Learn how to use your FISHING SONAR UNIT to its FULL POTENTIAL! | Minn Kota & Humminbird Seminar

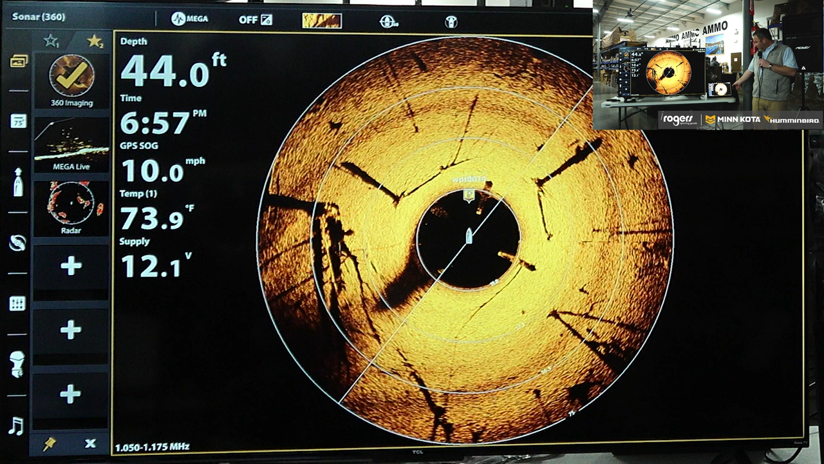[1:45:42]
On screen: depth 44.0 ft, water 73.9°F, speed 10.0 mph
But you can switch, and on the Apex or Solix units, you click up here at the top to do it, and when I click up there, you'll see it'll give me the different frequency ranges. If you're running a Helix unit, you just hit the little check mark button. So there's a little check mark button. If you press it, will automatically change the frequency for you. All right. Any other questions? If you want to, you can come up.